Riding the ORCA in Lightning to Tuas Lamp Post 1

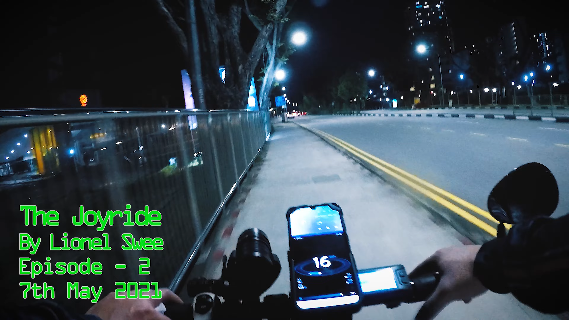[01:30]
We are on the park connector next to the science center, which is on the left side.
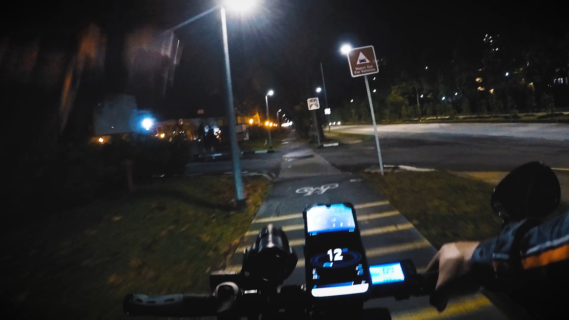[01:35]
Snow City is just in front. Oh, by the way, I've managed to mount the SP36 on my handlebar.
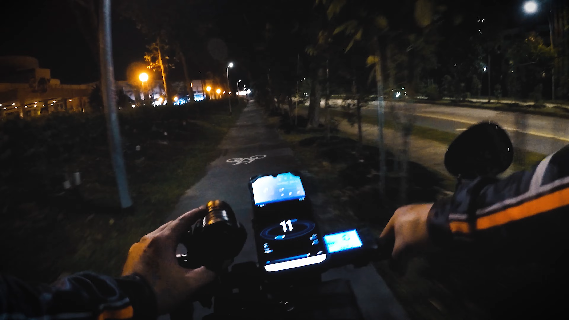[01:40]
So if I were to switch this on, okay, let me switch it on when there's nobody, because it's very inconsiderate to ride and switch on the lights when there's people, because you're gonna blind them. Here we go. I think now you guys get to see a better footage from the GoPro when it's all lighted up.
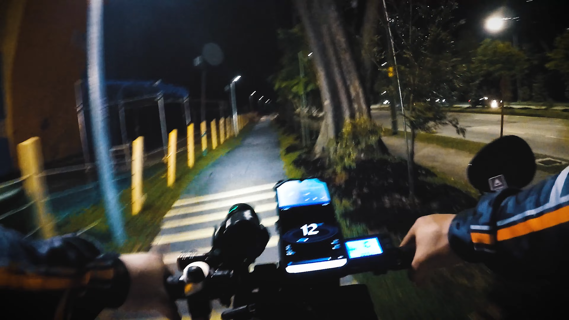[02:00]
So we are currently riding at 12 kilometers per hour. That's all, at speed 1.
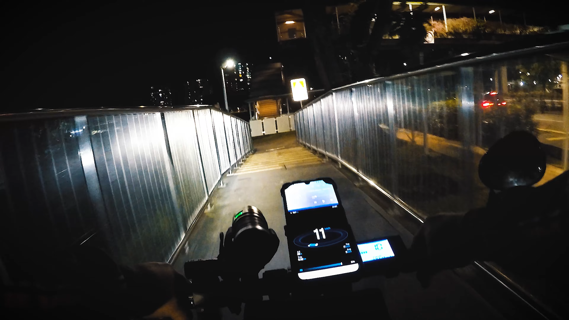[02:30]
Gonna turn left. Stay on track, guys. Stay on track. This is Jurong Park Connector.
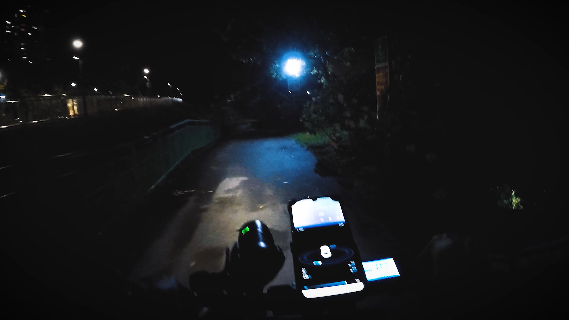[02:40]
Oh, okay. Yeah. Going downhill.
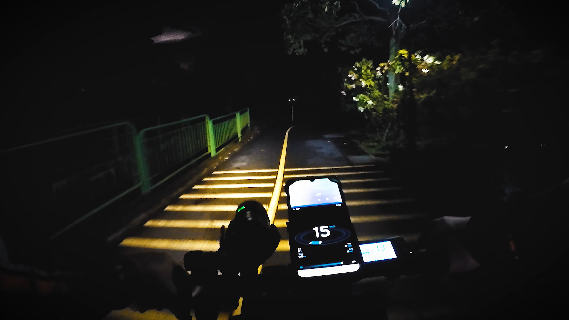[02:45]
Make sure there's no one on the right. Safe riding, guys. Safe riding.
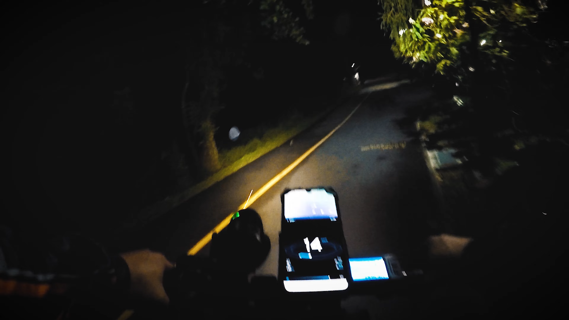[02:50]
Alright, guys. You see on the left? This is actually the entrance to Chinese Gardens, but again, it's on construction, as you can see.
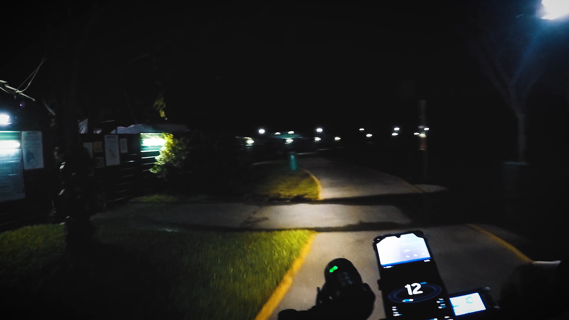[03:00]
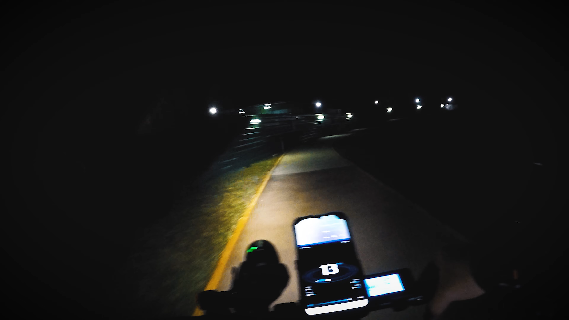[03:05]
By the way, it rained today and the floor is a little wet, but I'm riding with confidence because I just put in the mud guard.
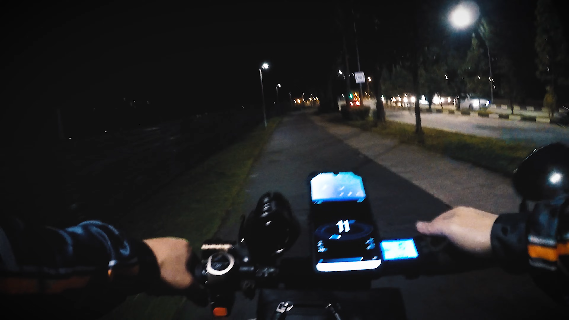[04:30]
We have to like make a right turn and continue with the park connector on the right side. Ooh, lightning! Ha, the power of the SP36. So we have to take this junction.
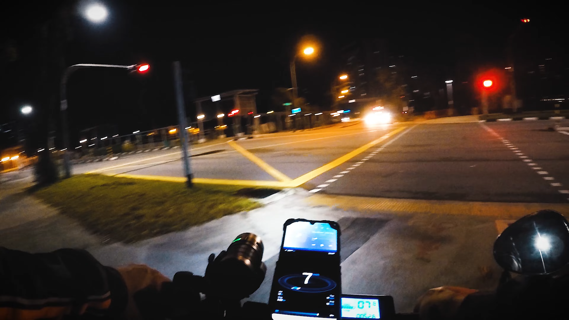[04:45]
So on my left, that's the way to Jurong Lake Gardens.
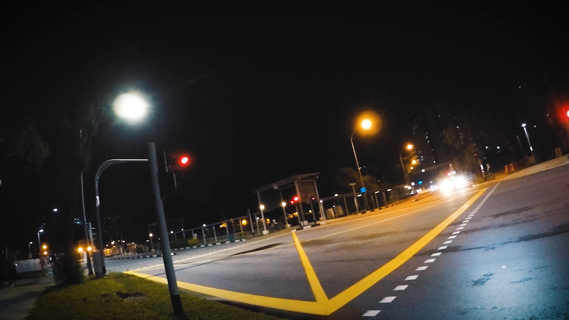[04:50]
We're not going there. We have to go to the park connector that way.
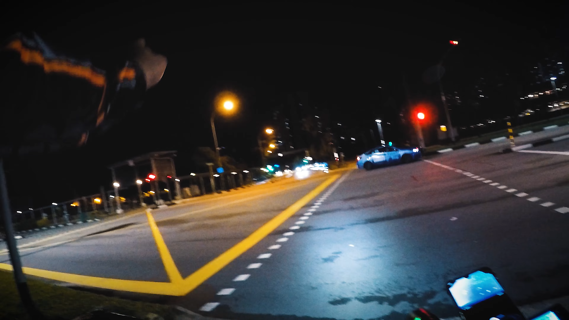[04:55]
And we've made it to the park connector.
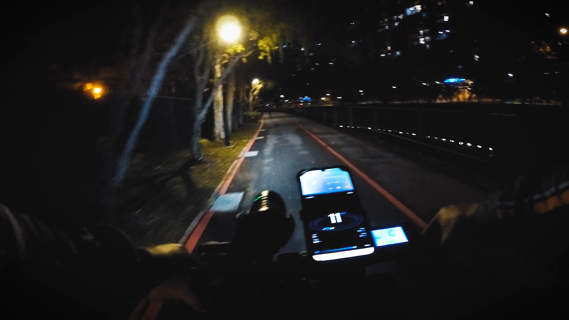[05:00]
I've skipped the boring part of waiting at the traffic light for you. So Now we are back at the park connector. Now tonight, it's not only gonna be myself and Alex riding, we are gonna meet up with Shaq and Faiz as well. They are waiting at the McDonald's right ahead. And we'll get there. We won't be late, we are always early. Right, Alex? Yep. Because we have a head start. We always leave early. Ooh, I see lightning.
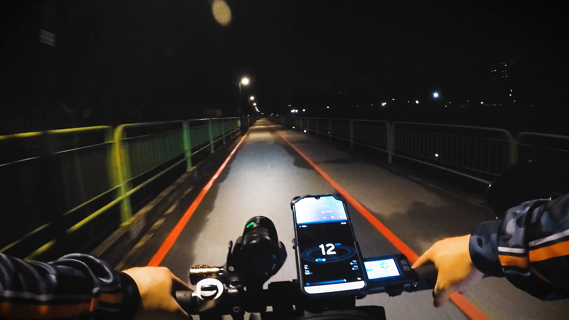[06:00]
Ooh, I see lightning. It's nice and cool, yeah? Yeah. Oh, I hear thunder as well. Nah, it's gonna be a nice cooling joyride tonight. Don't worry, Alex. Next cutscene to pouring rain. So on your right here, this is Safra.
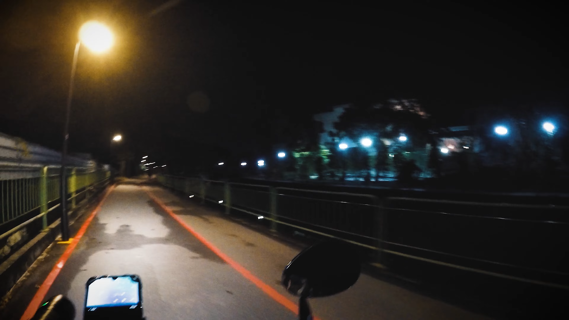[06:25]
This is the Jurong Safra. Lovely joyride, guys.
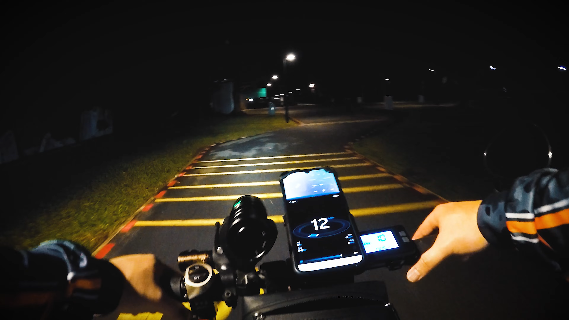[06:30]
Lovely joyride. It's a U-turn back to the PCN. Ah, tennis court. If you guys didn't know, Alex is a tennis court coach.
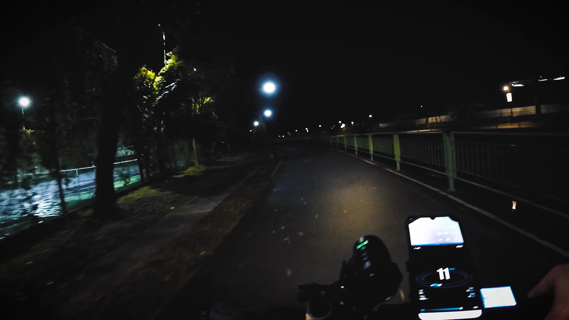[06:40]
Well, not a tennis court coach. A tennis coach. He doesn't coach the tennis court. What am I talking? Ah, so bad at narrating today. And guys, we've made it to the McDonald's.